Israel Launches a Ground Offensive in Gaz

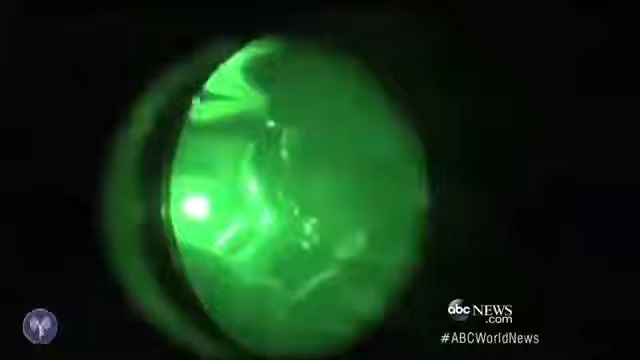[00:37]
We're just seeing two, three, four tanks now moving across.